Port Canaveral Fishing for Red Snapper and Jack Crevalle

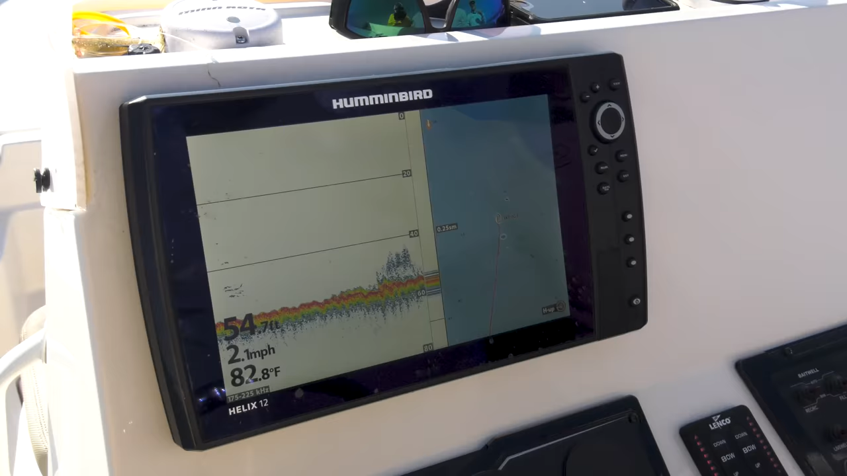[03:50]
On screen: water 82.8°F, speed 2.1 mph
Yeah, there might be one or two in there.
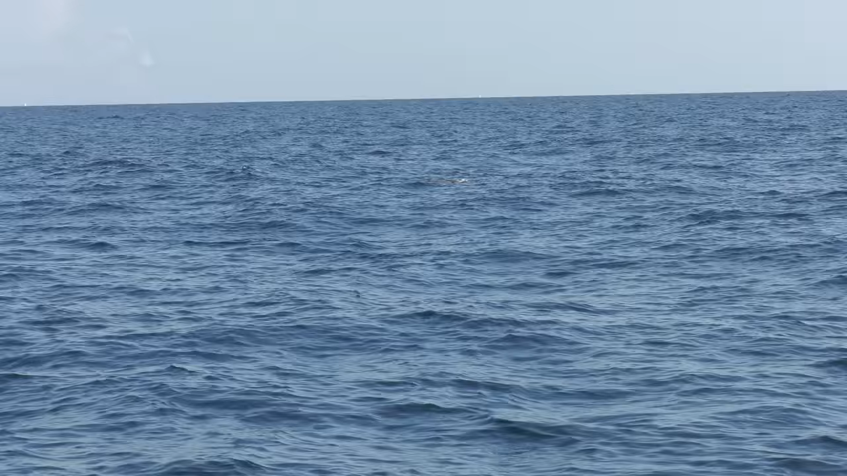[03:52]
That's a big loggerhead.
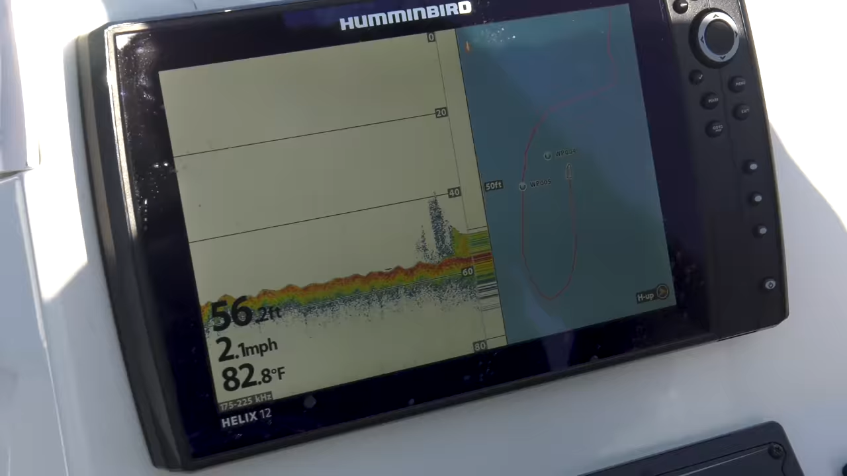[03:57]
On screen: water 82.8°F, speed 2.1 mph
Hoo-hoo-hoo, there's even a better mark. Oh yeah, that's a real good one.
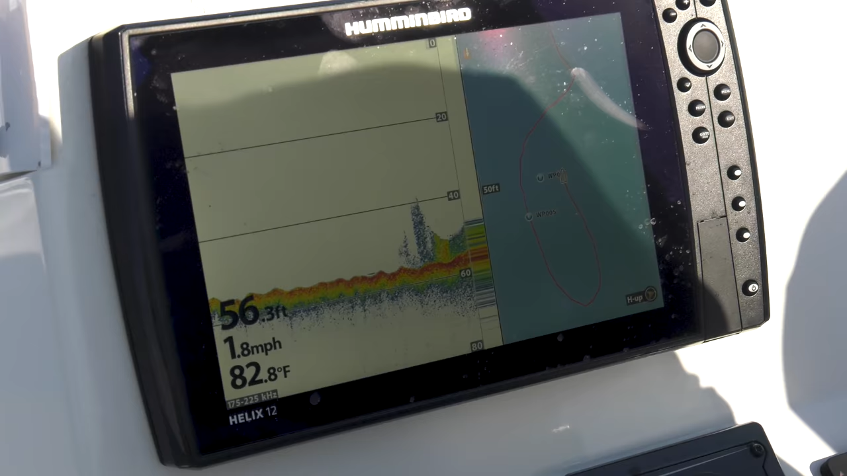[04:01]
On screen: depth 56.3 ft, water 82.8°F, speed 1.8 mph
Yeah, that's snapper faux show. That's solid. You want to toss that trolling motor in the water? I can do that.
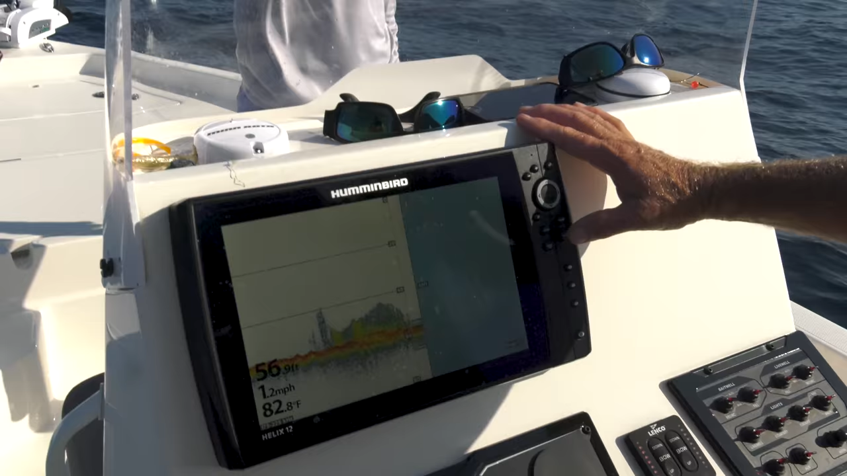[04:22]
On screen: water 82.8°F, speed 1.2 mph
Oh yeah, look at this mark. Oh yeah. Now, do you hook yours through the eye or up through the bottom?
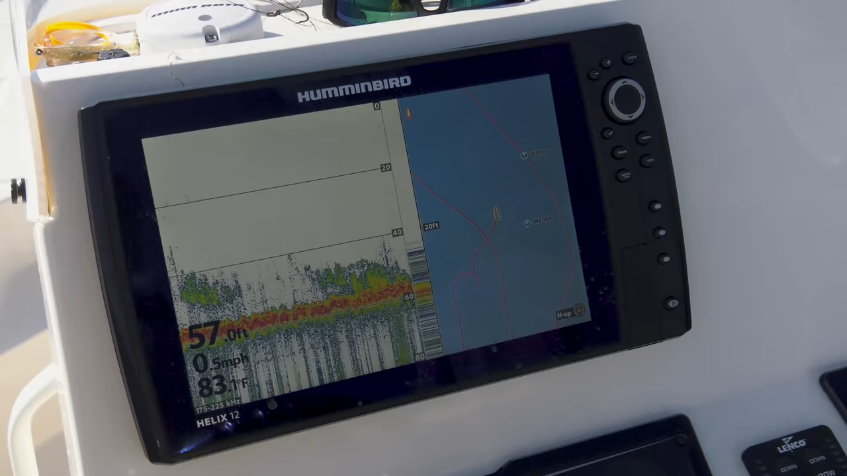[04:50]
On screen: depth 57.0 ft, speed 0.5 mph
Yep, we're above it. Oh, I got a cuda following mine down.